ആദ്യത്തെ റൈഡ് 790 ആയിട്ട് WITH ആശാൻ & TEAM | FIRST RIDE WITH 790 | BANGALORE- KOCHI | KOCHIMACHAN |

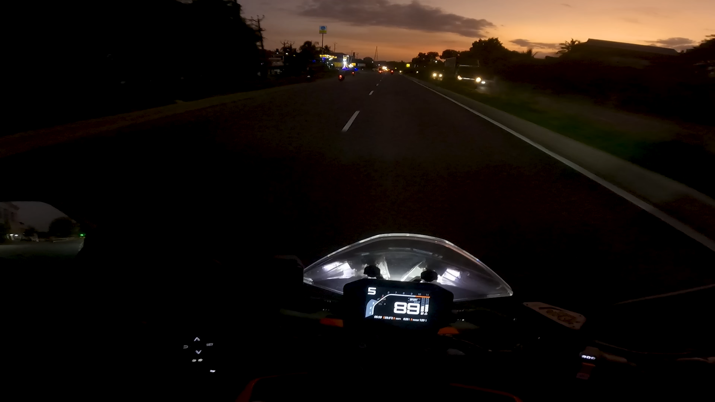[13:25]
അപ്പോൾ നല്ല ഇരുട്ടായിട്ടുണ്ട്. എൻ്റെ വൈസർ ഞാൻ എടുത്തേക്കുന്നത് മറ്റേ ബ്ലൂ വൈസറാണ്, ക്ലിയർ വൈസറല്ല.